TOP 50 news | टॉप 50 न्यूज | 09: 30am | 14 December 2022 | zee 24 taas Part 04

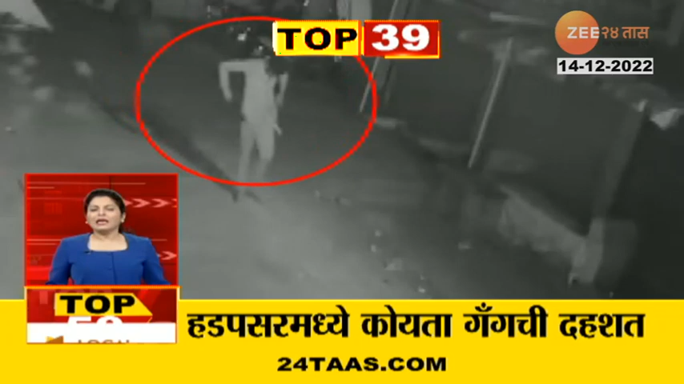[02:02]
मदिल कहीं नी गाड़ायन सा नुकसान केले त्यान तर दूचा की चलकचा अंगावर धाउंगीले हा सग्रा प्रकास सेसिटीविच चित्रिट जले